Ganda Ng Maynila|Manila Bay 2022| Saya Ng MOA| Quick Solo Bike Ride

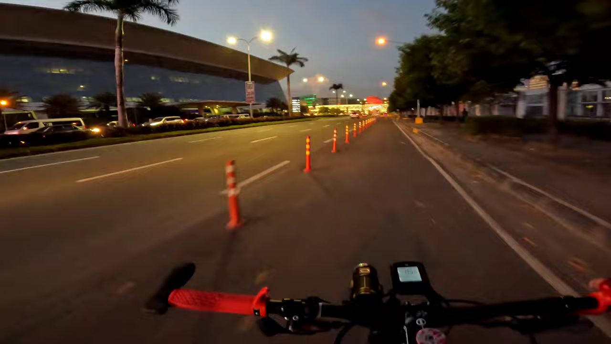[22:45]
lane. SM Arena, ano yan? MOA Arena. So, sa kabila.
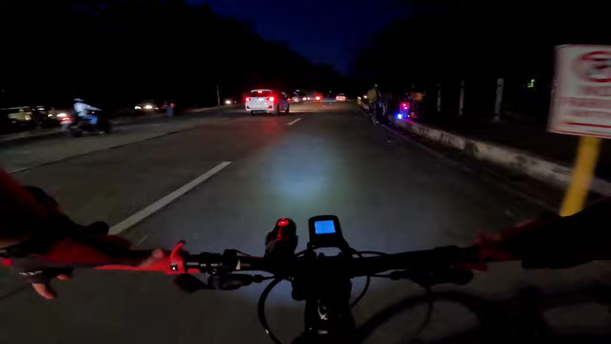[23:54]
Kabila ang lane, dilim din bandang gitna lang yung may ilaw. Ross Boulevard na tayo. Bangko Central sa kabila. Dito na tayo dumaan.
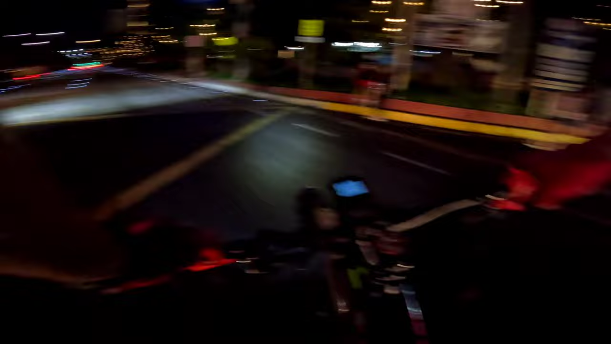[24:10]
Kasi may bike lane din naman dito eh, along Ross Boulevard.
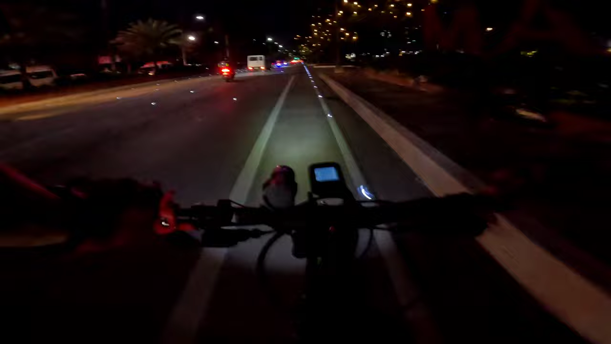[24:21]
Kaso lang, yung mga kasabay mo dito, puro truck. National Library sa kabila. Yan, nasa top na tayo. Yes.
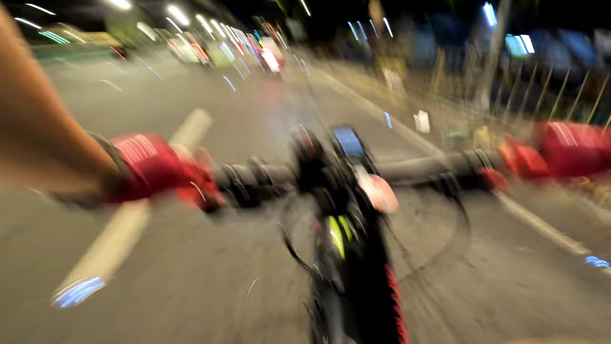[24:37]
Yun, Manila City Hall, taka SM Manila.